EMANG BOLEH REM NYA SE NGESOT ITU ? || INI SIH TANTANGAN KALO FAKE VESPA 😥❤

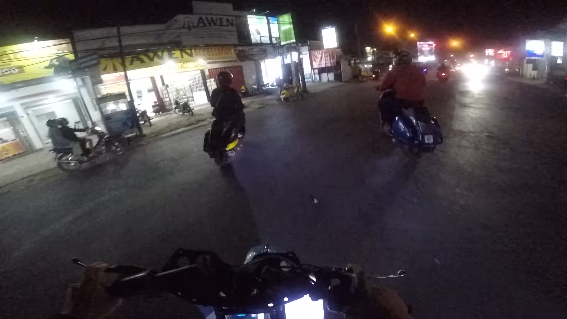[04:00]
Banyak Baraya Vespa. Baru juga ngegas anjir.
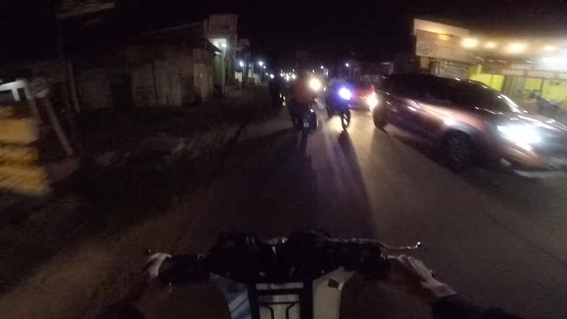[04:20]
Kayaknya tadi dikiranya mau belok. Mau lurus.
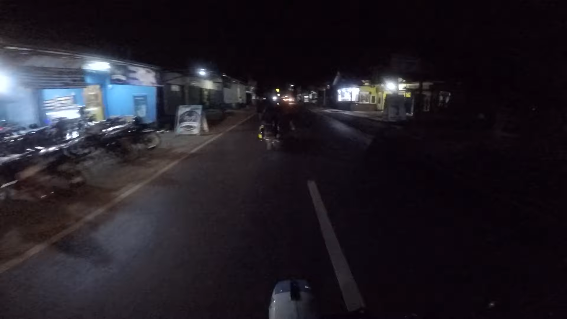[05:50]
Baru happy-happy lagi pakai Vespa, guys. Nanti lah 2000 mah ada. Oh, itu tuh kayaknya di depan.
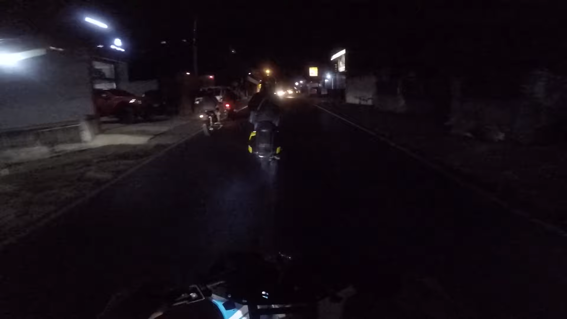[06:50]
Ayah rumah sih kita nggak ada lampu ya pas mama. Jadi sih orang lain nggak lihat. Hari mangu mah lihat-lihat lah, insya Allah. Nah, orang lain ada lampunya. Mangu sekarang ini teh OTW ke Puntang ya.
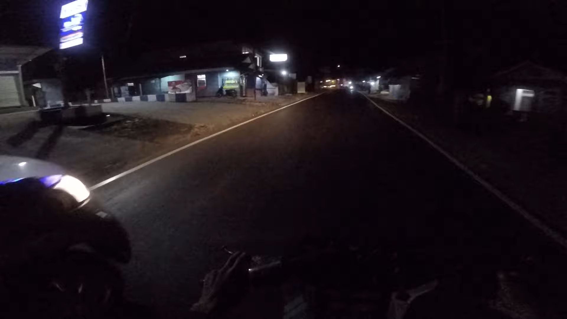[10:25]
Dari sini belok ke kiri guys. Nah ini kan pertigaan, masuk kiri. Tapi mana ya?